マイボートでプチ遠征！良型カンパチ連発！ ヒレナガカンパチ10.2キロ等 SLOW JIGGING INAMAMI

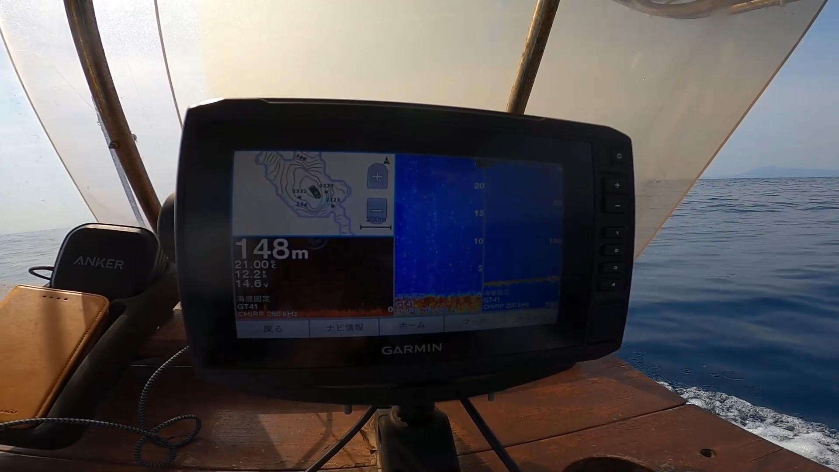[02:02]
On screen: depth 148 m
1個ね、結構でかい袖を見つけたんで、ここに落としてみます。反応バリバリですな。
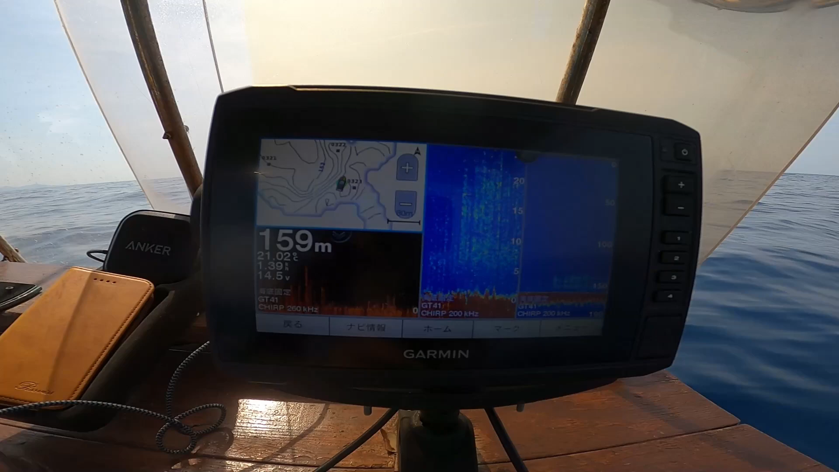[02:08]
On screen: depth 159 m
これは釣れるんではないですかね、落としたら。